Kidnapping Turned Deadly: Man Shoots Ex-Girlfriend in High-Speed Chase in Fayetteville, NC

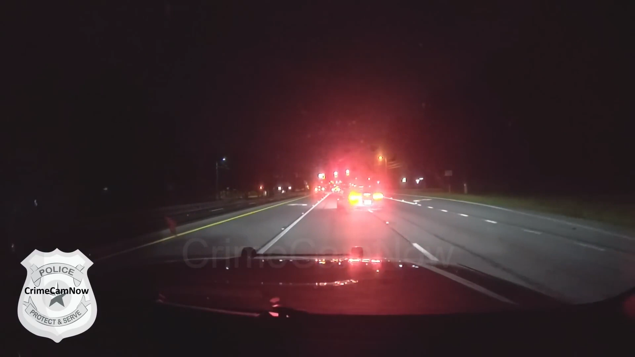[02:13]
Robert Zebra-Baker 9932 RZB 9932. It's on a red Camaro.
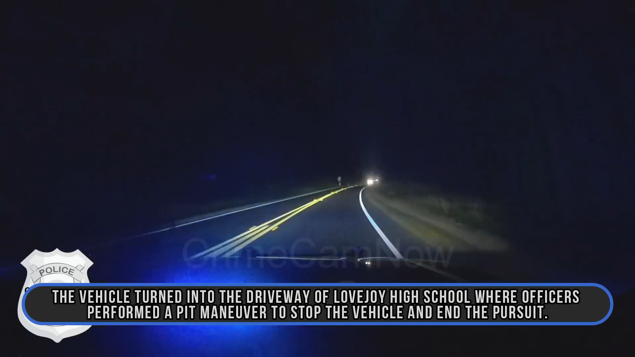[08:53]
The vehicle turned into the driveway of Lovejoy High School, where officers performed a pit maneuver to stop the vehicle and end the pursuit. When the vehicle stopped, the suspect fired several shots inside the vehicle and additional shots at officers,
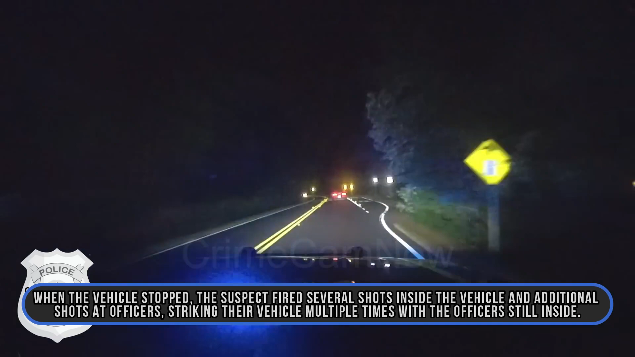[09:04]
striking their vehicle multiple times with the officers still inside.
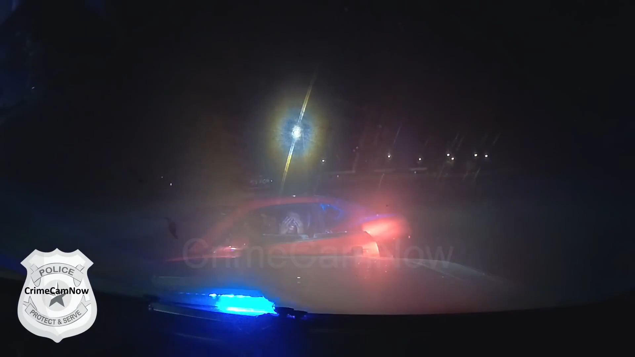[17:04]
Out of the car so we can attend to her. Come get out. Out. Get out of the car so we can help her. Step out. There you go. Step out. Step out. On the ground. On the ground. Step on the out. Ground. Step on the out, ground. Man. No. Get on the fucking ground. Get on the ground! Get on the fucking ground, man! Keep your hands right there. On the ground! On the ground! Hang on! Hold on! Hold on. Wait for them to call.